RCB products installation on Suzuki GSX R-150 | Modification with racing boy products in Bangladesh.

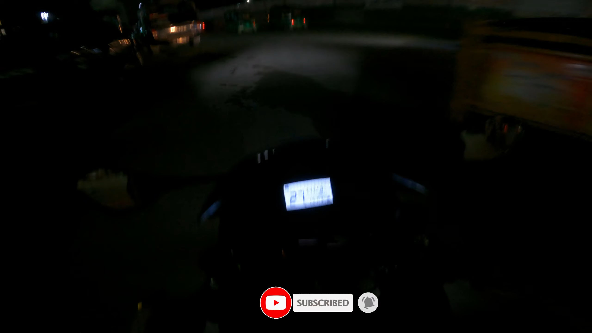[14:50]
ড্যাম্পারের যে মানে এই যে ড্যাম্পারটা এরা হয়তো বা অনেক বাইকই দেখছেন যদি দেখে থাকেন তাহলে বলো না দেখলেও সমস্যা নাই আমি বলতেছি এই ড্যাম্পারটার কাজ